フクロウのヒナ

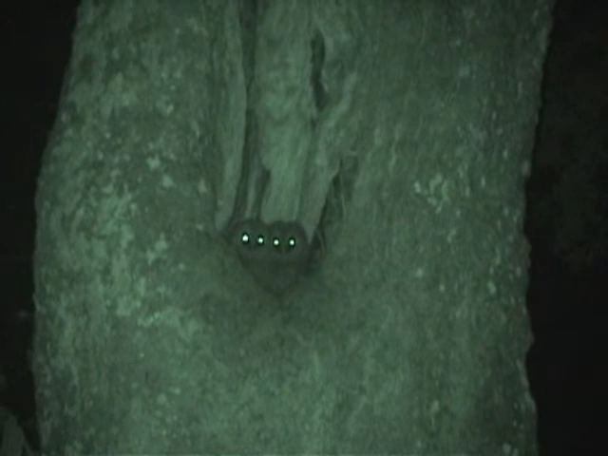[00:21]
めっちゃ見てる。これナイトビジョンに切ったらどうなるんだ。で、ちょっと照らしてみて。